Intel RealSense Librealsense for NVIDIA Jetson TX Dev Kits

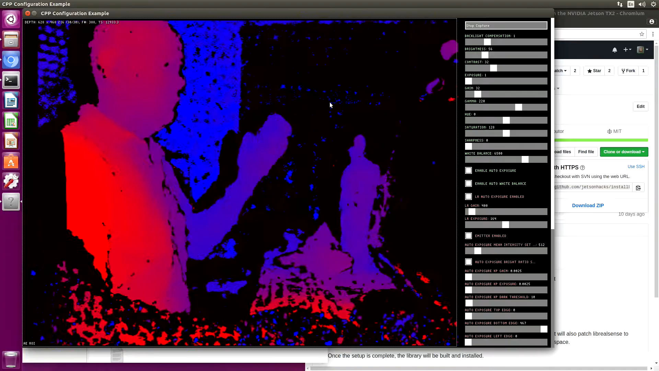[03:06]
so you can see that we get some pretty good depth information here
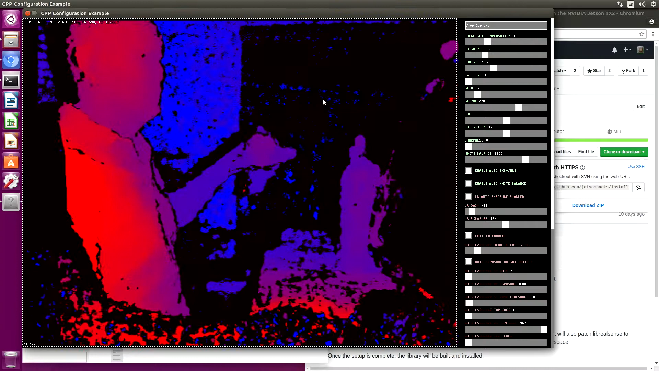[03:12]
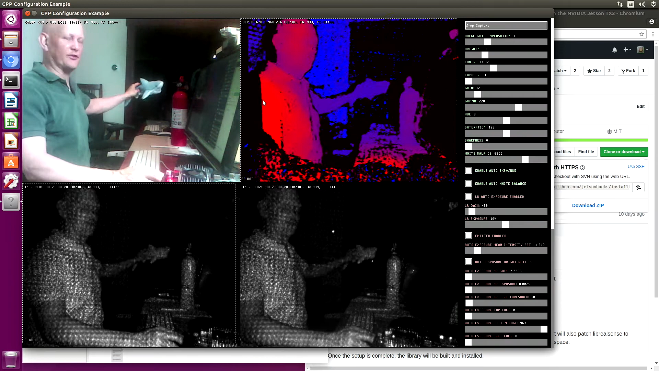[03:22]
this is a standard demo that we've been looking at for the last year or so won't belabor you other than the shark is here